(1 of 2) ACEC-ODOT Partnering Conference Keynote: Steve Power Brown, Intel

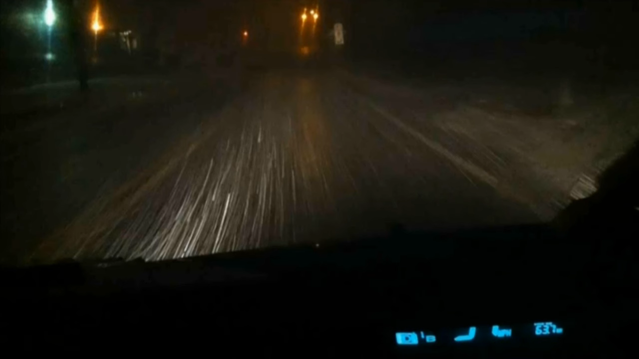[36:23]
So you'll see here, system's not switched on, lots of snow, and then click. It's not perfect, but it's pretty good. It makes quite a difference, and it's pretty hard.